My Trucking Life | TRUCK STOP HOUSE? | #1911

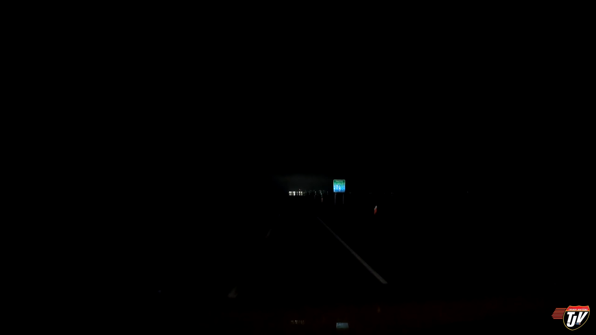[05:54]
The camera doesn't pick up my headlights that well. I know. But those lights ahead of us there, that's the Canadian-US border. The lights I'm going to talk about right now are these flashing orange ones coming up here on our right. You see that? We're hoping that they stop flashing by the time we get there. That means the scale's open. Come on. Come on, stop flashing.
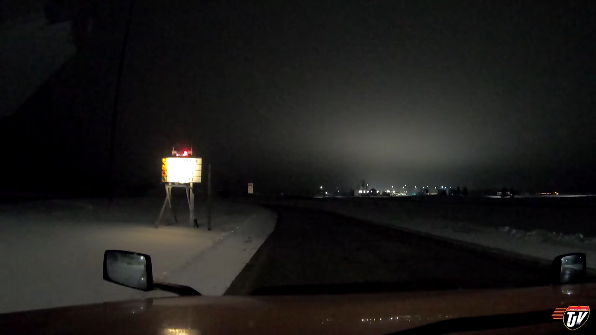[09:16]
But thank you for the green light, I appreciate it. We gotta be a little careful. For some reason, it's raining.
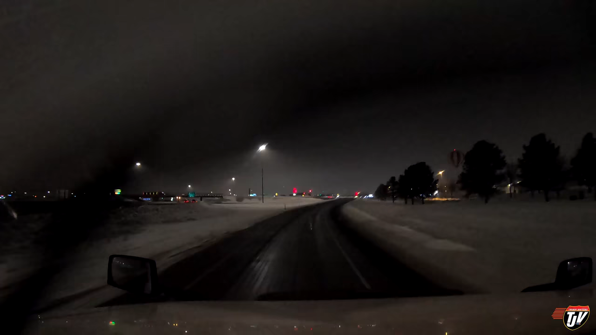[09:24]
It's -7 Celsius out here. It's 7 degrees below freezing. And it's raining. Which means when it hits the pavement, it turns to ice. So let's be careful. It's turning to ice on my windshield. We're here in Fargo, North Dakota. This is where we're gonna call it a night. By the time we wake up tomorrow, hopefully they will have sprayed some stuff on the roads to make it less slick. For now, let's go find a safe place to park.
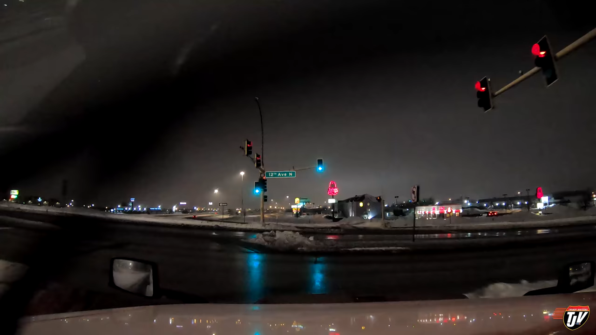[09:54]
spinning just trying to get up this hill here. It's not even a hill, it's a bridge. It's an overpass. Easy. Easy on the way down on the other side. 100 meters, take the entrance to the right on I-29 North, US 81 North. Hold on now, hold on.
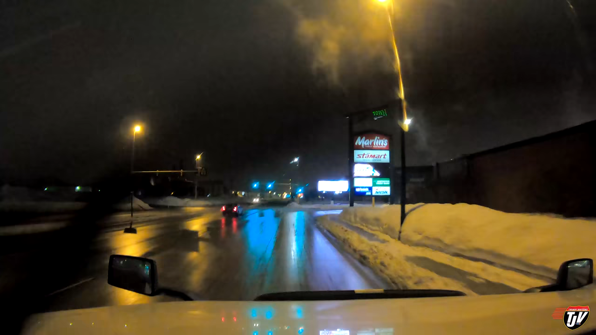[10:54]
It's not as slippery as I'm making it sound. It's mostly just wet on the pavement, but I don't really want to risk it. Could be icy sections all of a sudden. It seems like they put some chemicals down on the road to 600 meters. Slide right on. Melt the ice. Straight north. I noticed that the U.S. uses chemicals on their roads more than salt in some places, from what I've noticed anyways. I might be wrong, but that's what I've noticed. In Canada, we just use old-fashioned salt. The chemicals down here, I heard, eat away at your truck.
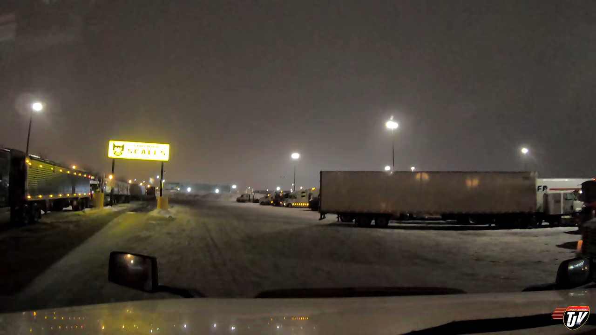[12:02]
Well, it looks like fog coming off of that the yard lights here. That's not actually fog. That's rain. Like a mist. Oh, it looked like there was lots of parking. Turns out, no, I'm wrong. It's all full here. Okay. All right. Let's see. I will find a parking spot and I'll check in with you guys once I got the brakes pulled.